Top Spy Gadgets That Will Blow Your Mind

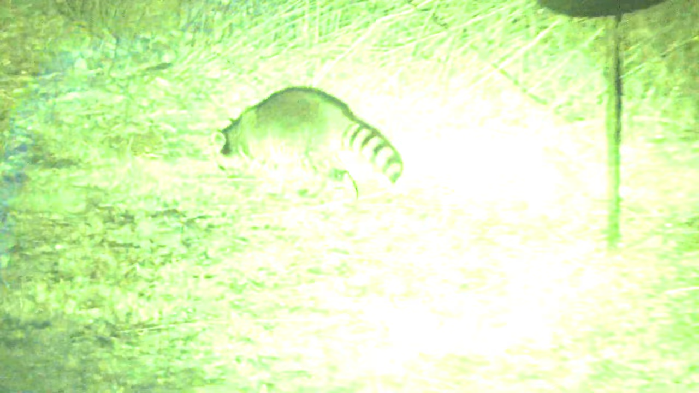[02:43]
typically used by law enforcement military personnel and other professionals who need to be able to see in low light or no light conditions tnv binoculars work by using an infrared sensor to detect the infrared light
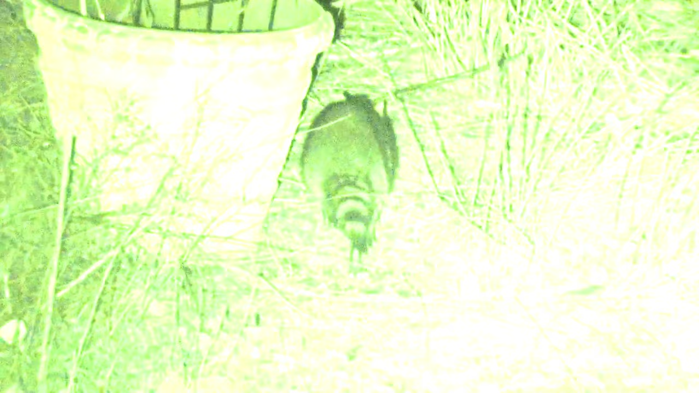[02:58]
emitted by objects the infrared sensor then converts the infrared light into a visible image that can be seen by